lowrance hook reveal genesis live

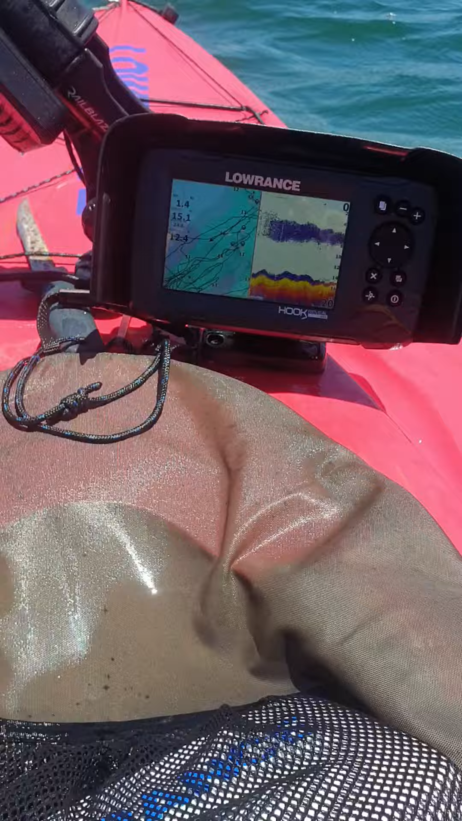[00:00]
How you going guys? I'm just showing you my Lawrence Hook reveal.
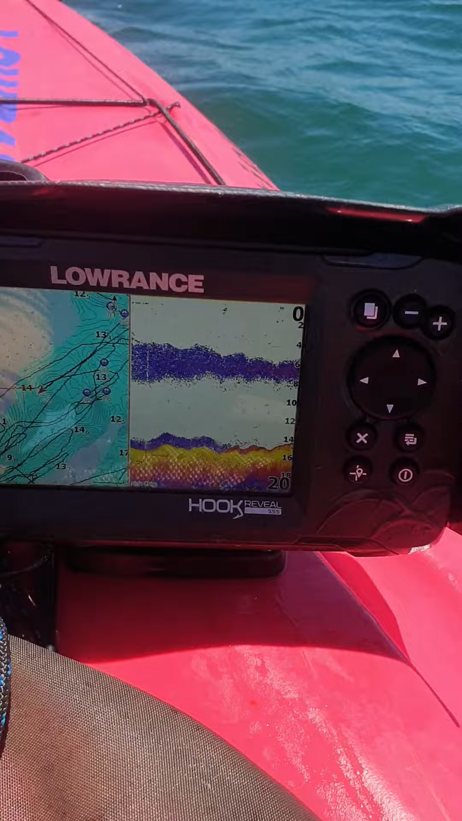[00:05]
I've got the 5 inch really good unit for the kayak.
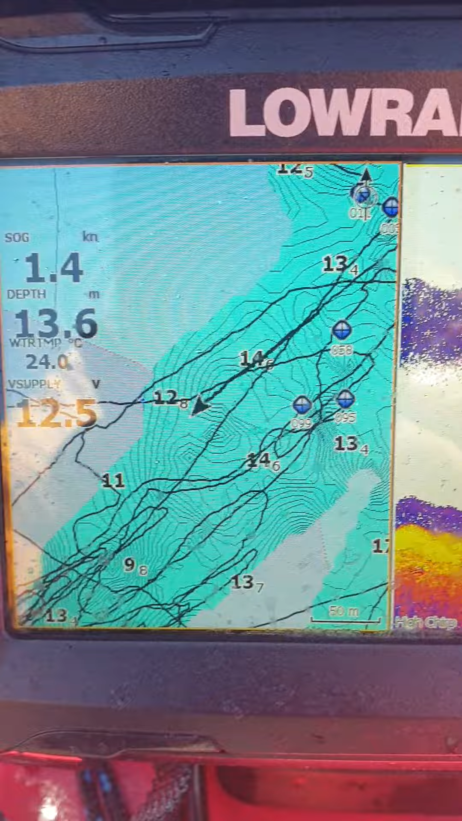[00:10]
On screen: depth 13.6 m, water 24.0°C, speed 1.4 kn
I've turned on the Genesis live option and that's what you'll see. Really good stuff in shore reefs.
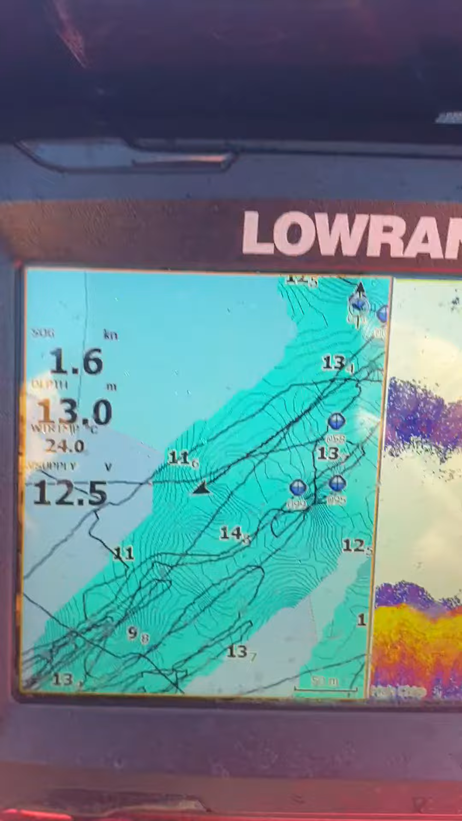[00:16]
On screen: depth 13.0 m, water 24.0°C, speed 1.6 kn
I'm going to show you how I did it. I bought a 32 gig SD card
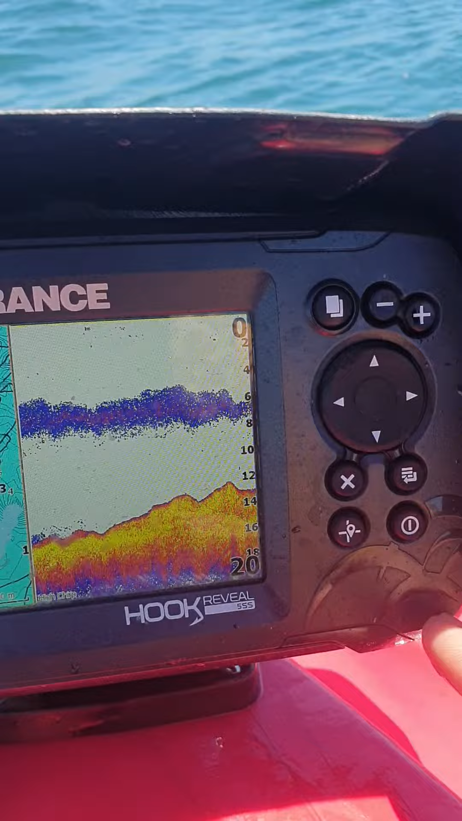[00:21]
and slot him in the SD card holder on the unit and went to map options which is there.